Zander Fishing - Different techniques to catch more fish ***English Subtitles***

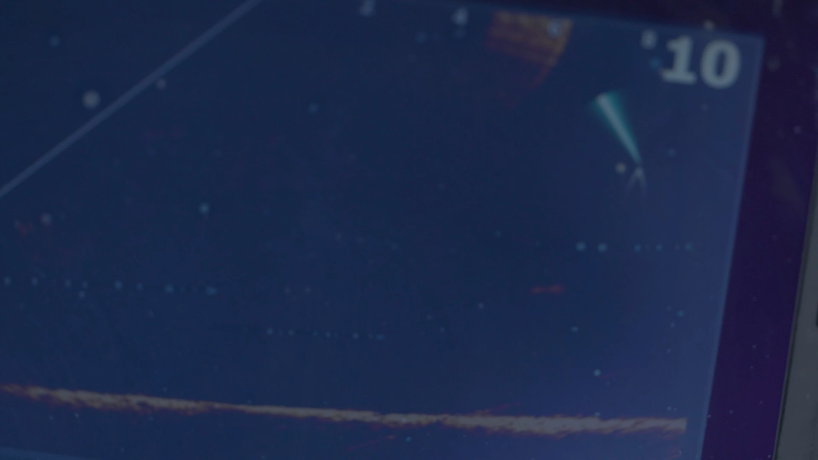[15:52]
Nu kommer det lite krusningar. Och den här elektroniska jasen vi ska fånga på vertikal eller prickkastning.
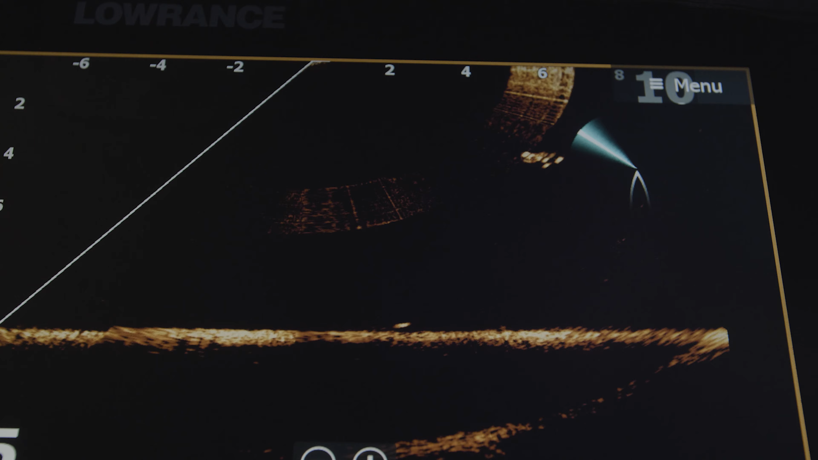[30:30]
Jag pausar gicken där. Jag ska inte se din gicken. Nej du... Släpp den, släpp den. Släpp gicken.